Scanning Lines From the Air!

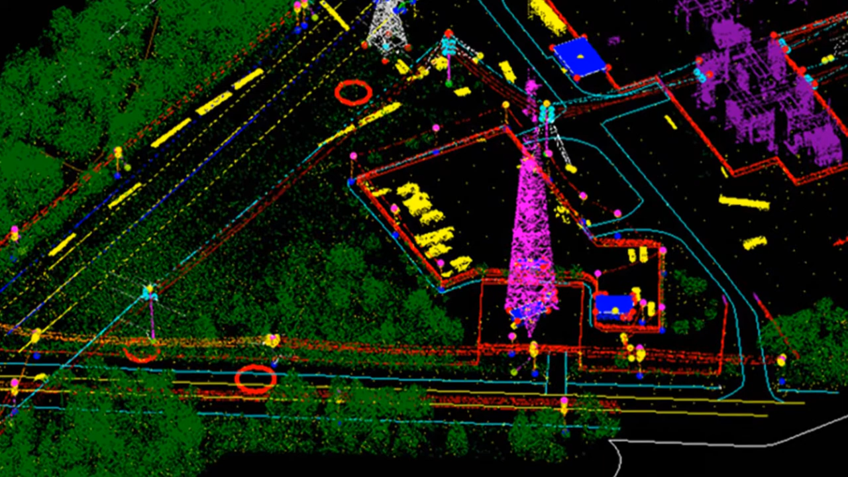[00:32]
The images will let engineers here at the co-op know where trees are too close to our power lines or where the power lines are too close together or too close to the road.